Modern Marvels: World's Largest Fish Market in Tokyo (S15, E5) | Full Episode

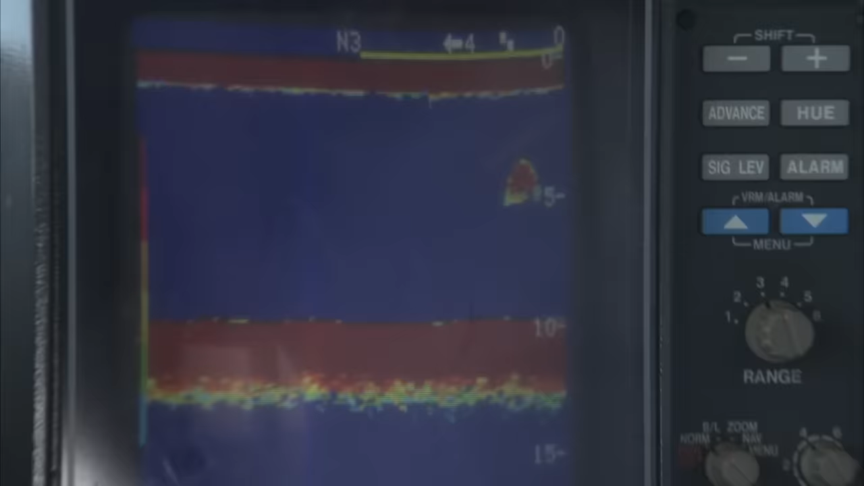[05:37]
The boat is equipped with a depth sounder. It uses sound waves to detect fish beneath the craft,
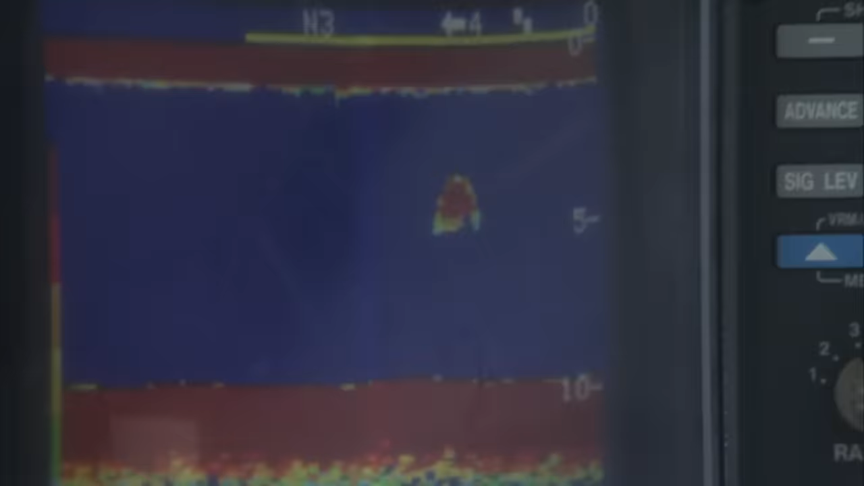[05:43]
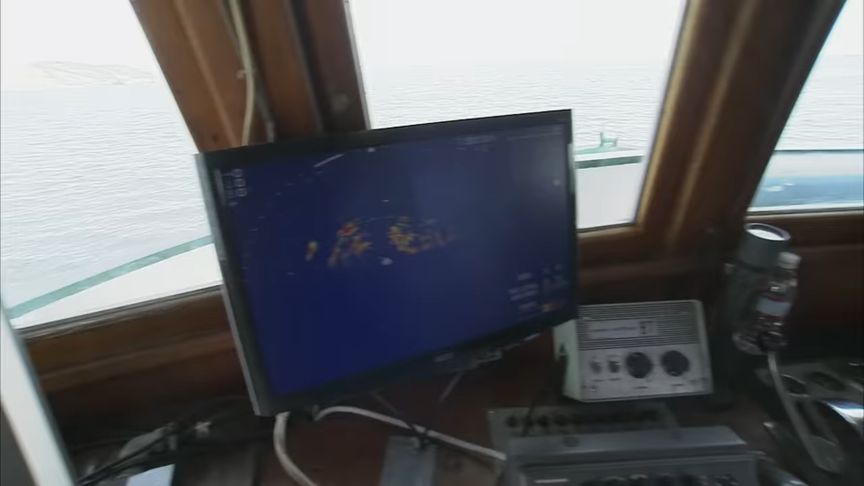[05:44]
sonar which can track them in front of the boat, or on either side, and satellite imaging.